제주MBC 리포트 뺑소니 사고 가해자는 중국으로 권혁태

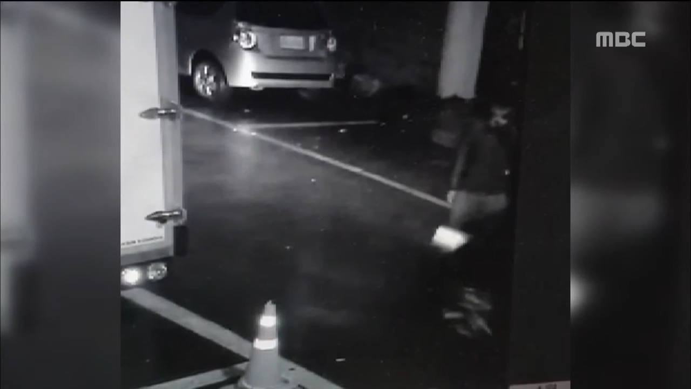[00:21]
새벽 시간 주택가 골목길에 서 있는 한 남성. 곧이어 승용차 한 대가 빠른 속도로 달려들더니 이 남성을 들이받고 사라집니다.